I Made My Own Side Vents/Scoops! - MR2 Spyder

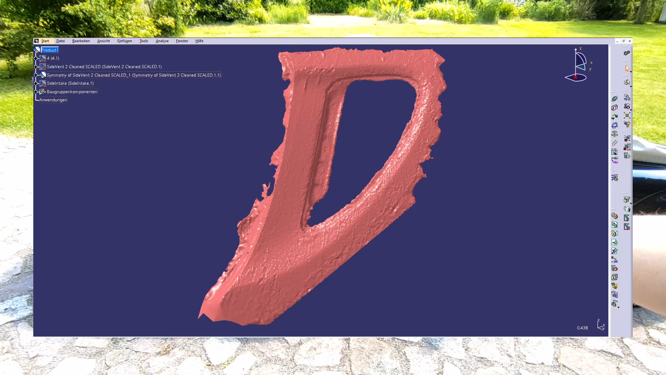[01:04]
which then puts all the pictures together to a 3d model it's yeah a pretty rough 3d model but it works but I had